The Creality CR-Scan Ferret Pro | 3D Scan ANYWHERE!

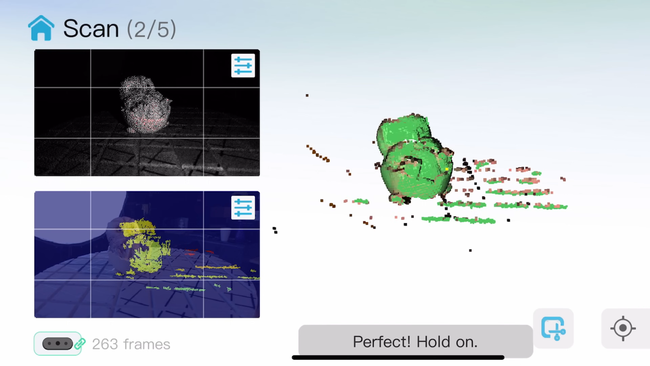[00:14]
3D scanning has been around for a long, long time. In terms of the consumer grade level of 3D scanning, I can go back to the year around 2015 where a piece of software called Schenect came out.
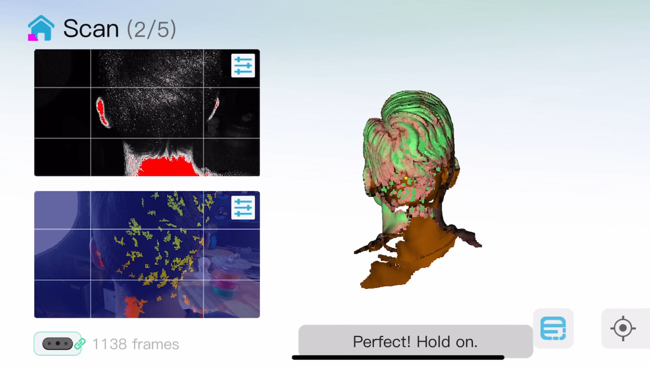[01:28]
This one focuses on infrared signals going out and coming back, kind of like echolocation that a dolphin has, right?
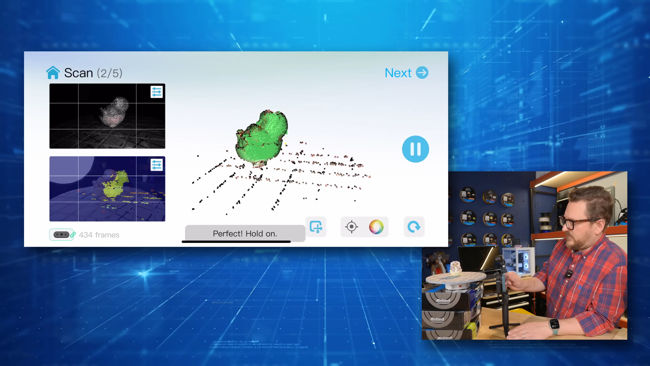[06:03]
We are going to remove one of these filament boxes and in doing so we now get a slightly different view. And when you're focusing the object, it's not directly center with the camera.
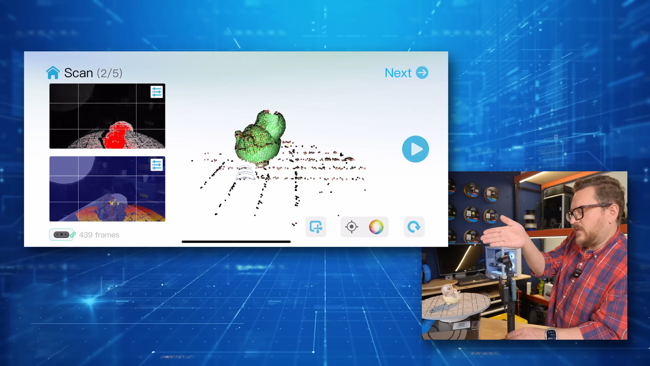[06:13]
As you would think it's off to the left a little bit, we'll get you a much better image. So we're going to go ahead and hit start again, see if it can catch the tracking.
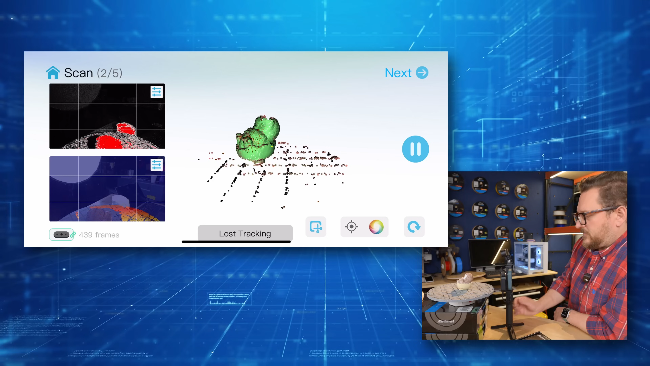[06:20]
And if it's not, you can tell because right now it's not even in that center spot. So let's get it back in that center spot and see if we're able to catch the tracking now. There it goes. Good.
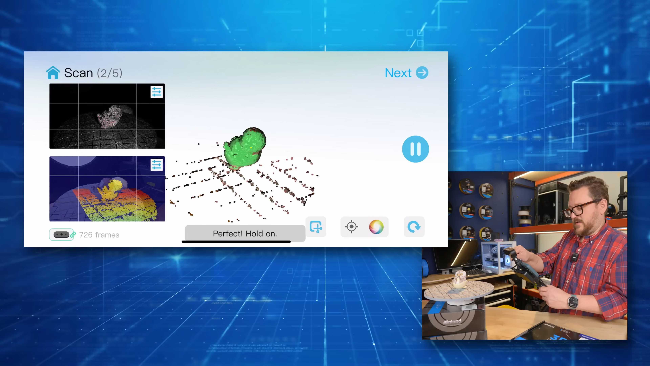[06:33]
And see how we get most of that in that center rectangle. All right, let's see what we got. So we press pause.
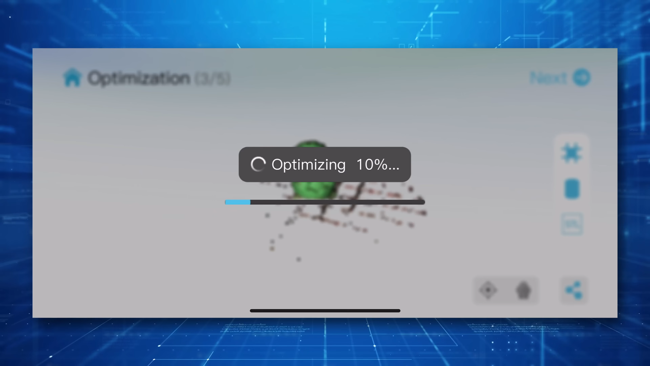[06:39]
We're going to hit next. So it optimized our owl. That's actually really not bad.
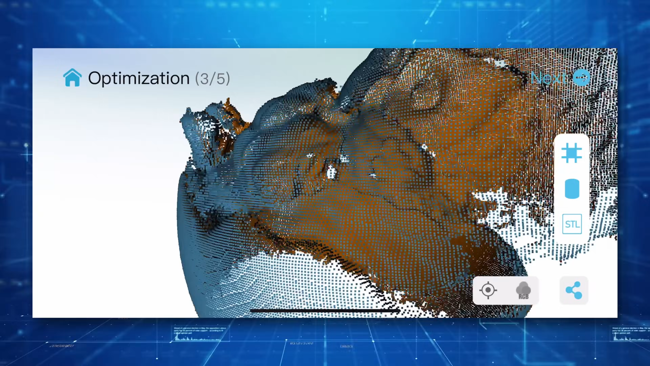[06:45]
Now there are some holes and some gaping things that we could fix by doing more scans.
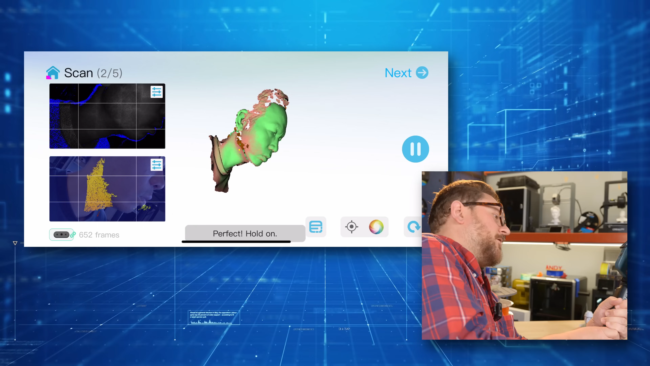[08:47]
There's definitely an art to doing larger objects. I will say that.
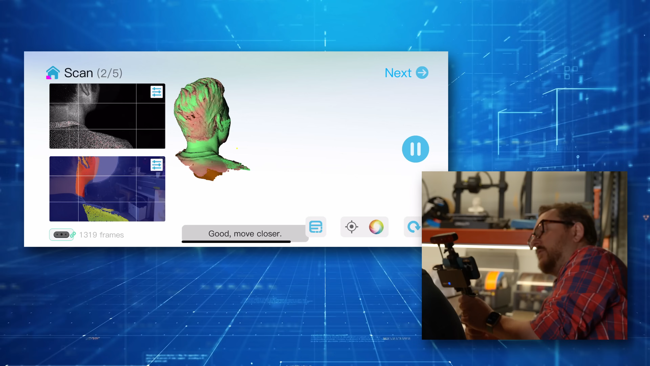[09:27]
It's not a bad idea to try to capture some of the shoulders as well, just because if you're going to do a traditional bust, you don't want to cut it like right at the neck.
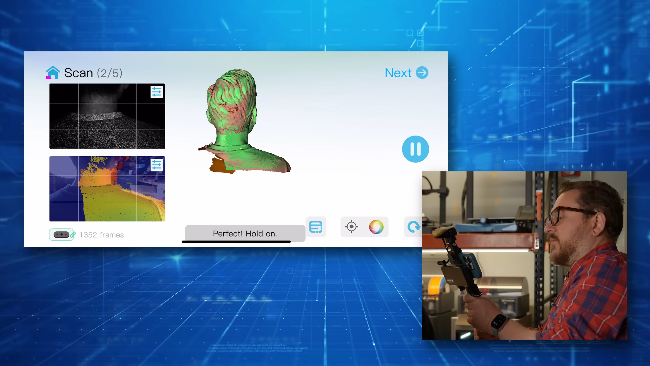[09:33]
So let me give myself a good flat plane. All right.
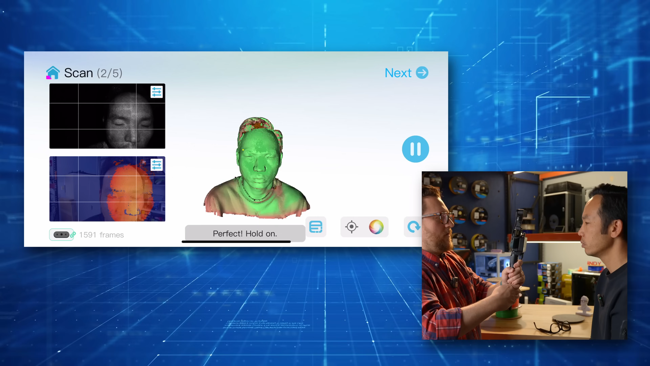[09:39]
I think we're going to go ahead and press the pause button. We can spin it around and kind of see what we've got.
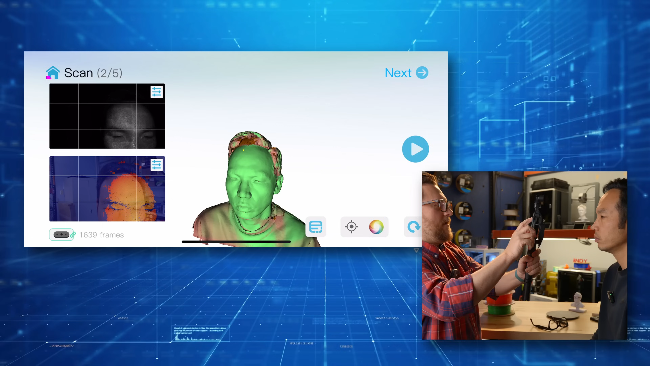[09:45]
We're going to go ahead and hit next and let it start the process. But you can kind of start to see you can kind of start to see what it captured.